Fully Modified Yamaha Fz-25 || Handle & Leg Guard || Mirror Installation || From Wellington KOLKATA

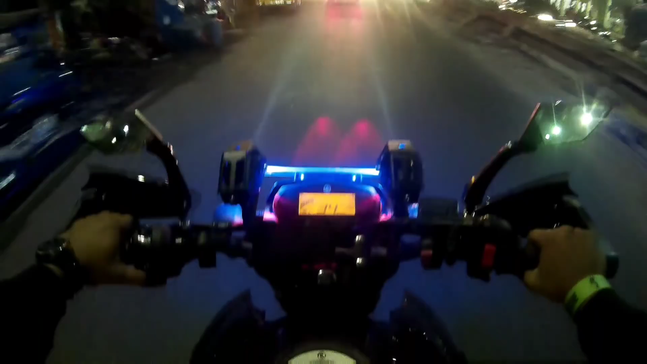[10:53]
अभी चलते हैं यार, रात को तो भासू लग रहा है भाई, चलो बंद करो इसको, क्योंकि भाई कोलकाता का रास्ते में भाई केएमसी ने जो लाइट लगवाया है वो काफ़ी है चलाने के लिए, ज़्यादा लगता नहीं है।